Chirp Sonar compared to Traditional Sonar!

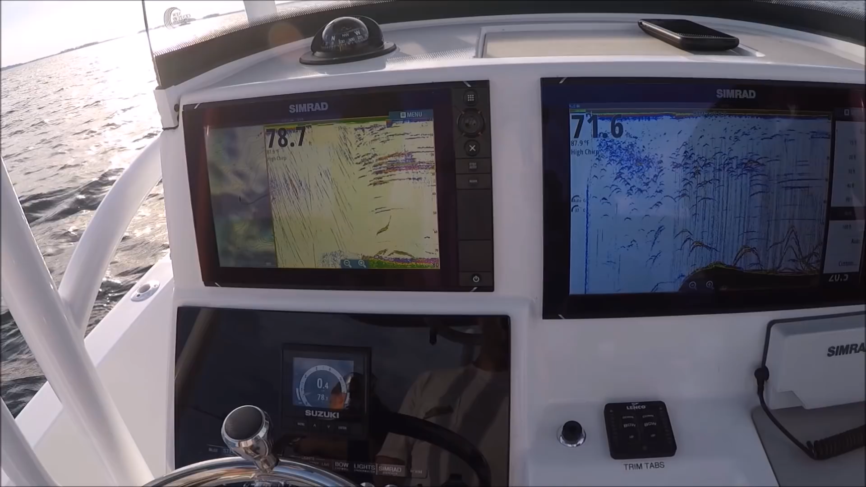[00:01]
all right we are out of here checking out some
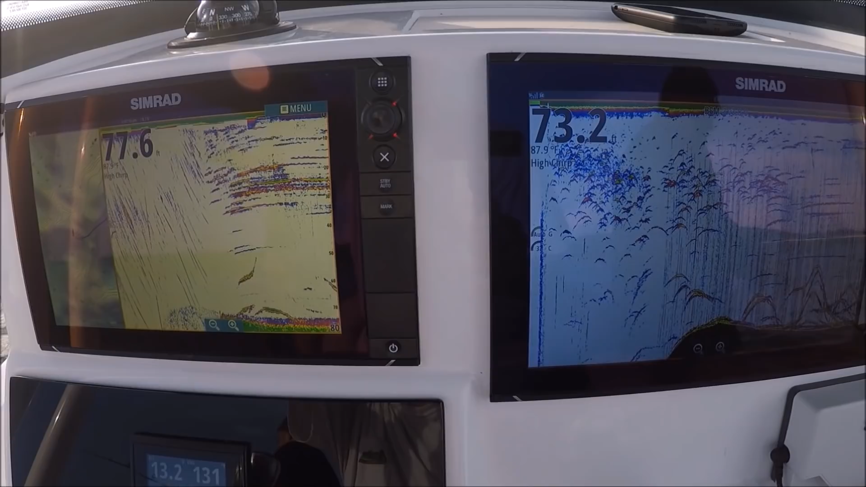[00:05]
amr transducers here we're comparing a few this is a inexpensive p66
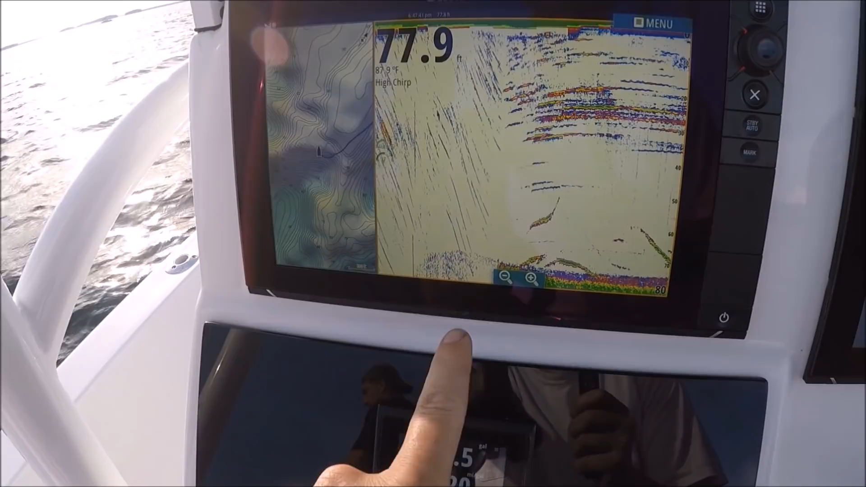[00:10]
transducers less than 100 bucks 5200 kilohertz and we are
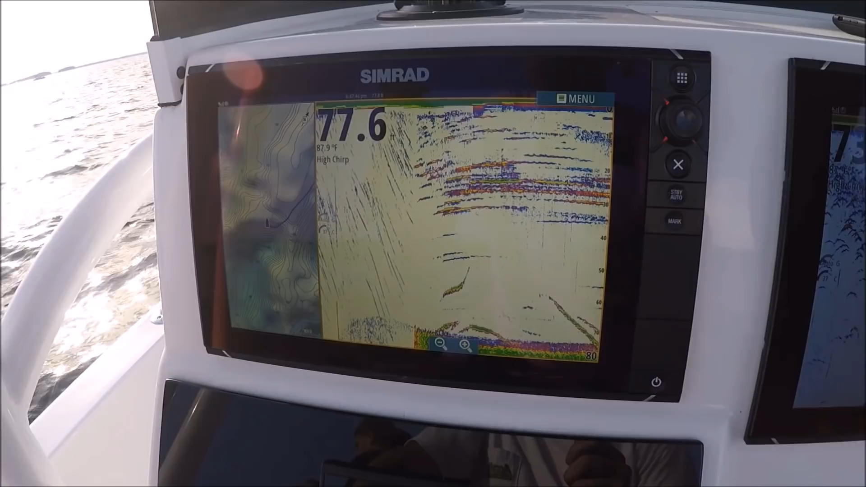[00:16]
setting it the high trick to see what she does uh marking some stuff
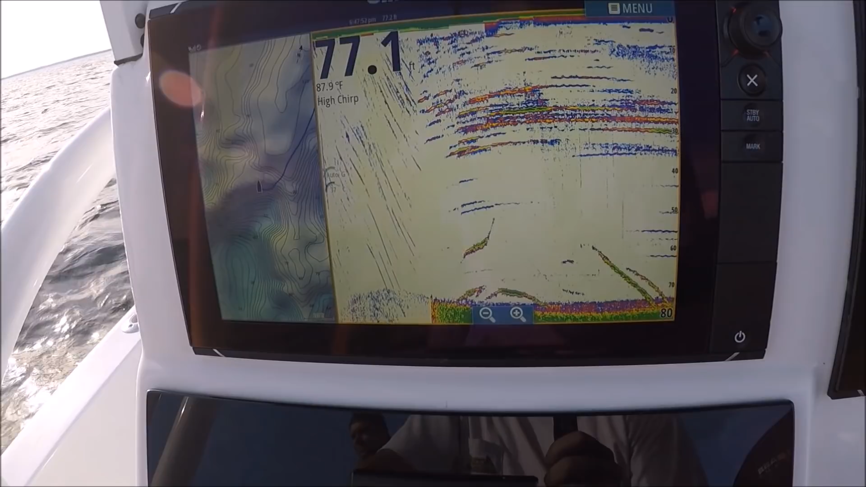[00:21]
On screen: water 87.9°F
and here to the right is an actual shirt dedicated transducer a real trip transducer i
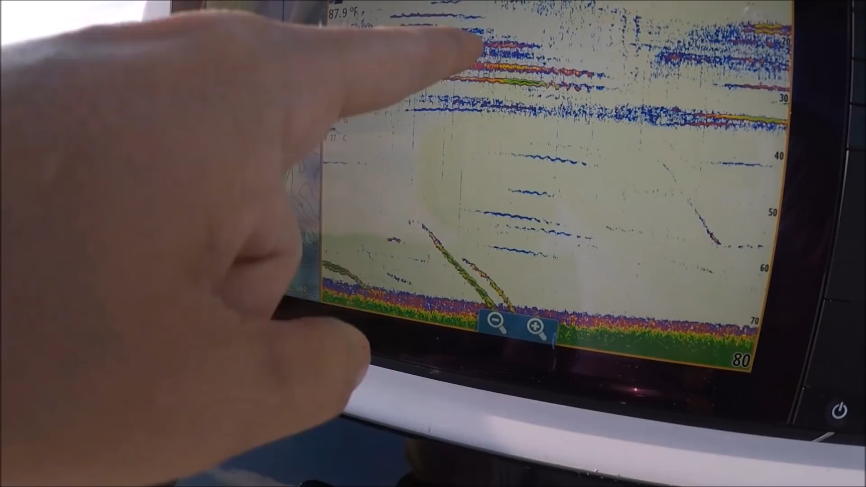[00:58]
and i don't think i need to say much more than just show you that
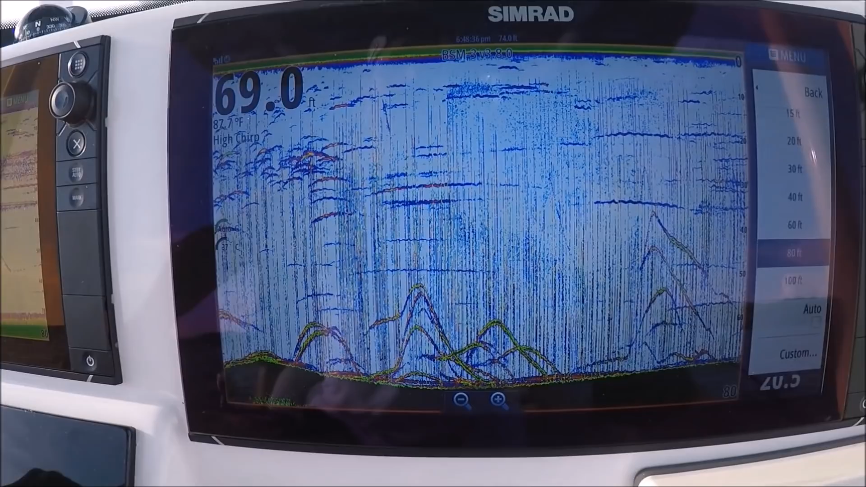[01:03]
On screen: depth 69.0 ft
these dashes right there just ignore them we're running two transducers right next to each other so we can get
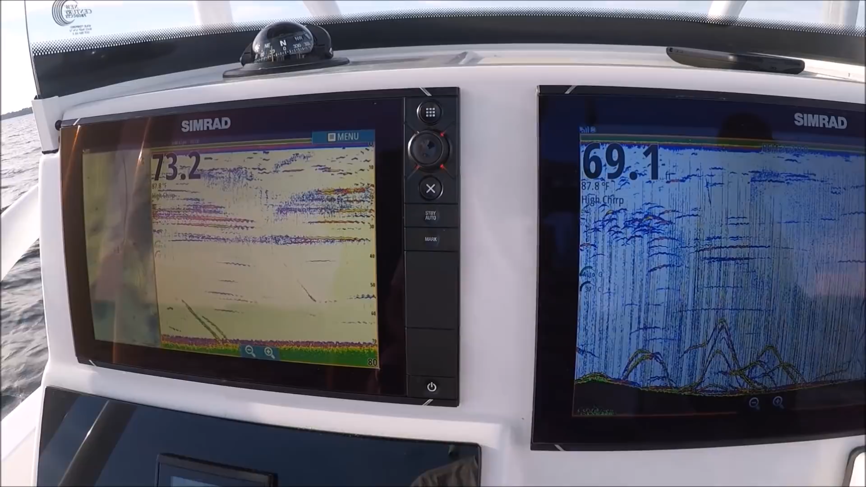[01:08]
an even competition here that's why they're interfering
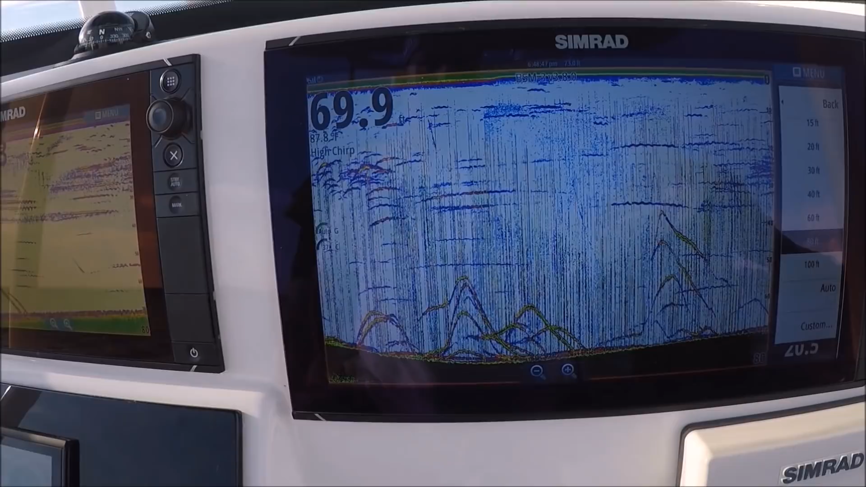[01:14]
but i don't want to put any interference filters on because it'll squash our return something awful
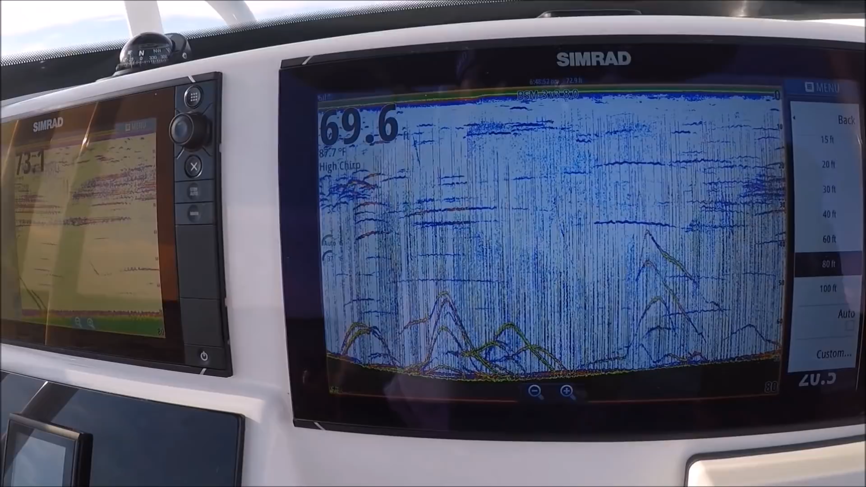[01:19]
we're just drifting here these are straight fast probably in the uh
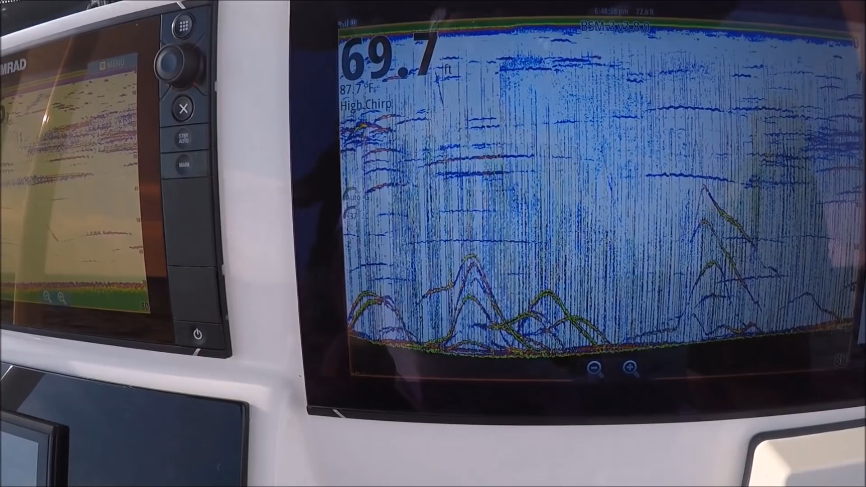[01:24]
five to ten pound range maybe a hair smaller all
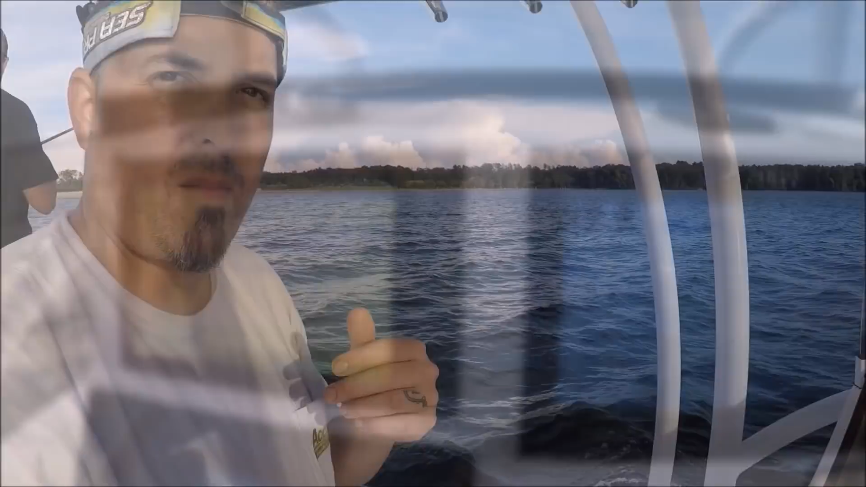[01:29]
right another question that's pretty popular is why do my arches look straight and flat they don't look like your arches they
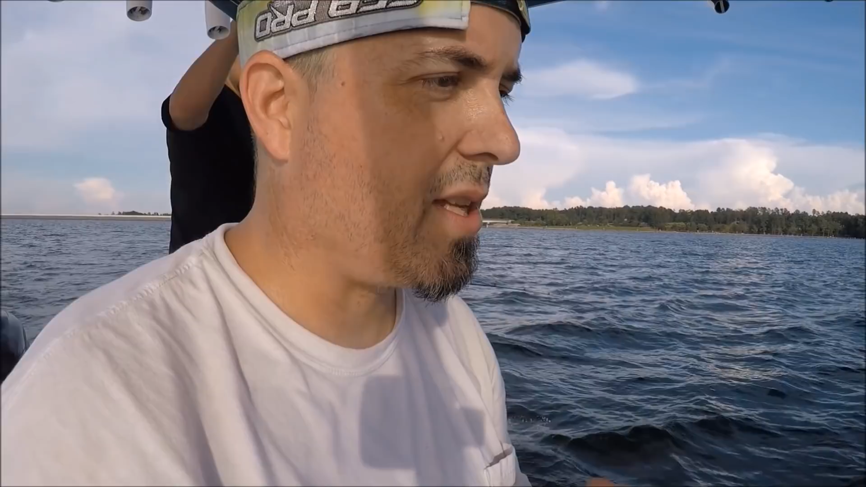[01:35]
look like worms whenever you stop your boat this is where we were stopped everything looks like it's a
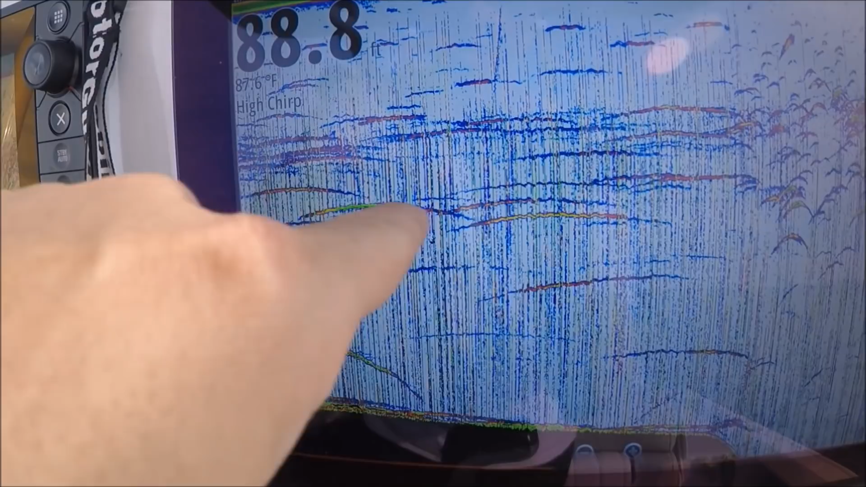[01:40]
On screen: water 87.6°F
long worm it's because we were continually marking that fish over and over again as we weren't moving we're going about
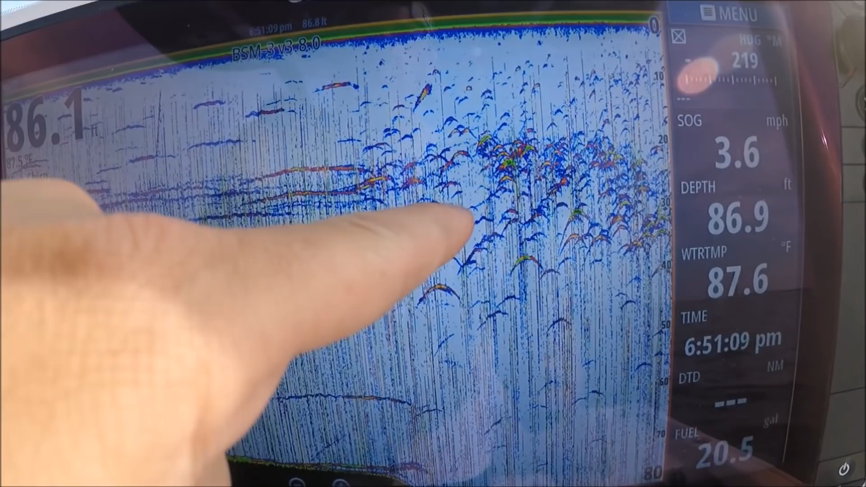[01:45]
On screen: water 87.6°F, speed 3.6 mph
three miles an hour now and you can see the difference now we got our arches that's the beam going up
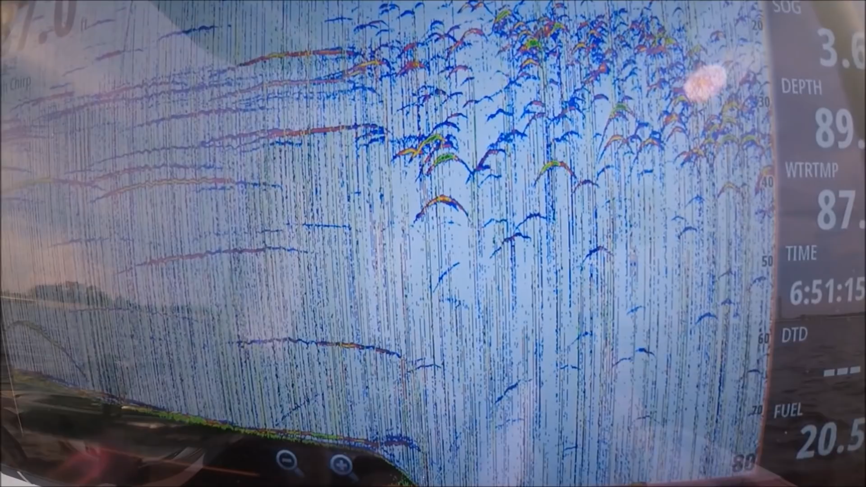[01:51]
the back of the fish and down the other side or up and down the air bladder
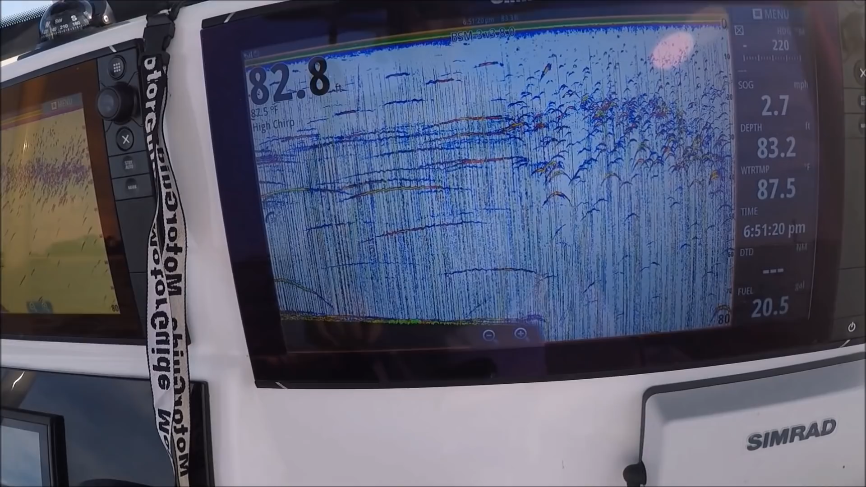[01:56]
On screen: water 87.5°F, speed 2.7 mph
just stopped it now the p66 i
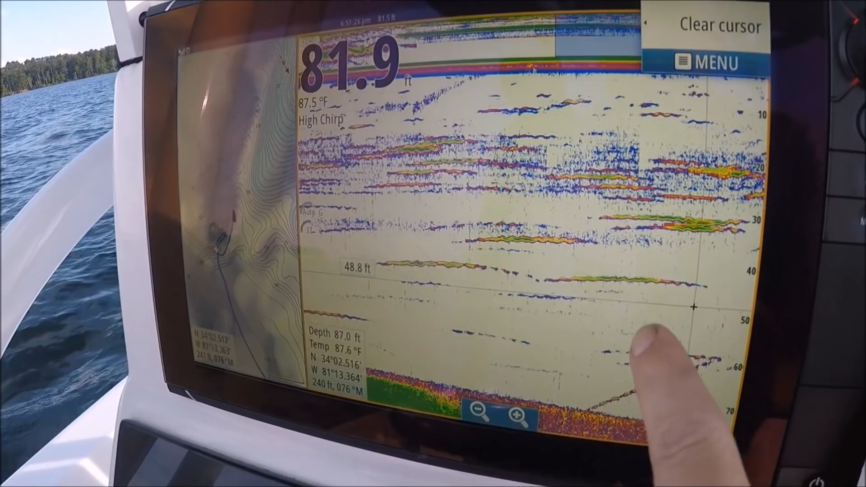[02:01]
mean it showed it when we were stopped but as soon as we started moving everything turned to this versus that
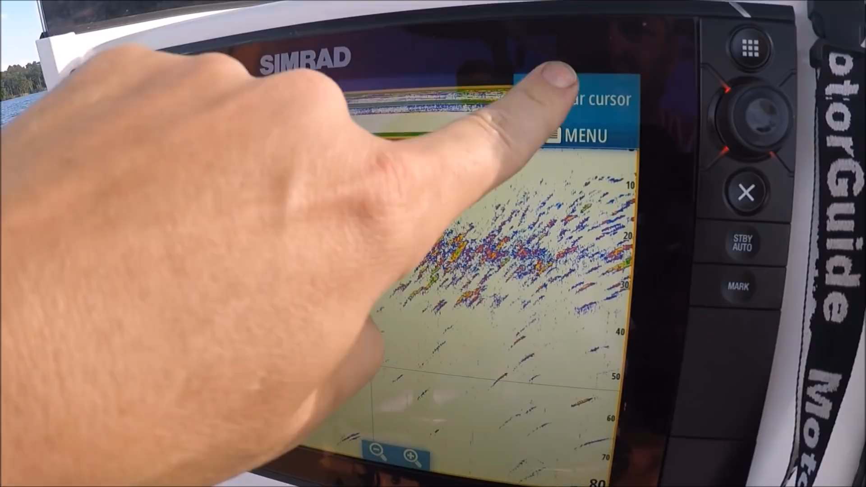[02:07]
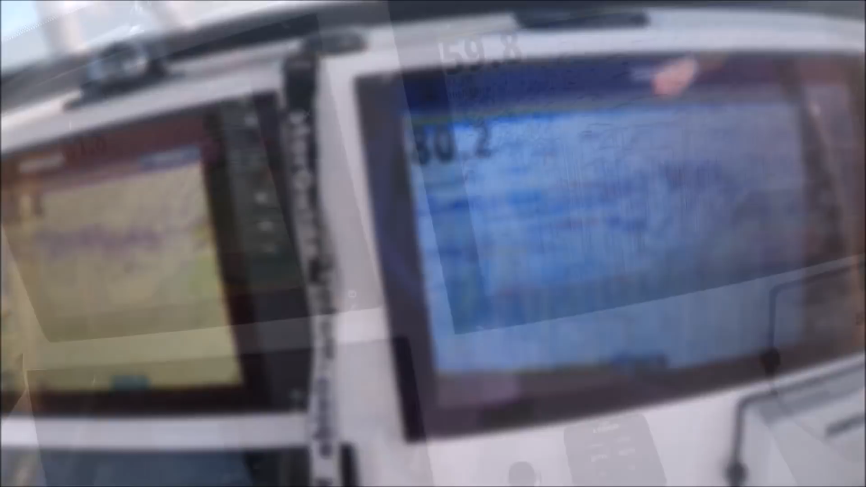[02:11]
we got more of the same here same p66 set on high chirp